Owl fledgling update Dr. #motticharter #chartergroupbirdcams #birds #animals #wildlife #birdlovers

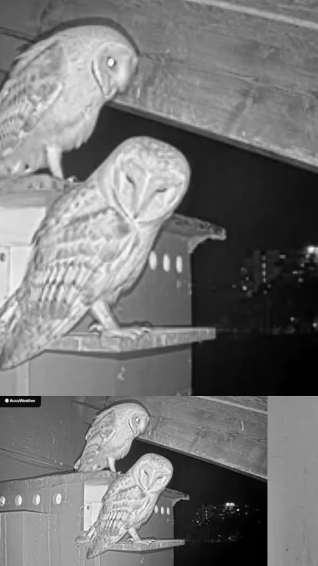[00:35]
fledging in the box uh during the night time we could see them the third one i'm not sure what happened it may be completely fledged